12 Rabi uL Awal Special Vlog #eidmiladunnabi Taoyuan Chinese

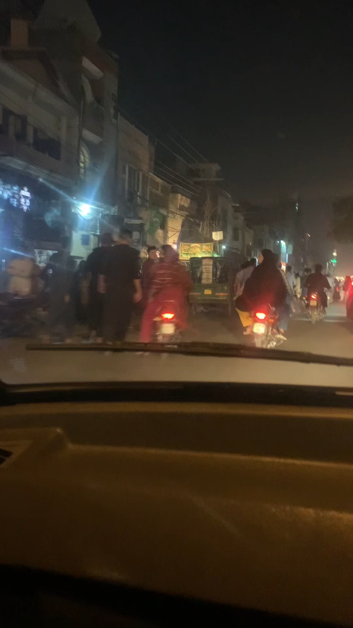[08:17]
کرنا پڑا پورا راستہ بلوک تھا اور سب لوگ سڑکوں پہ نکلے ہوئے تھے
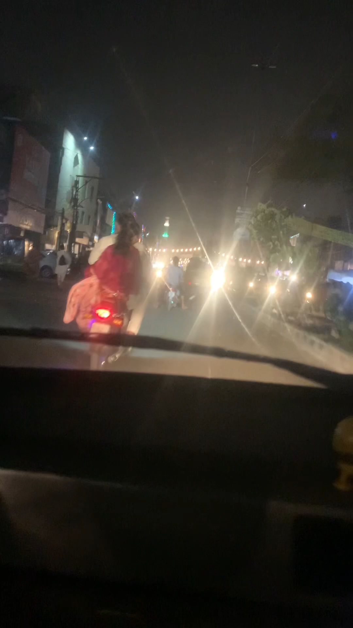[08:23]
اس قدر شدید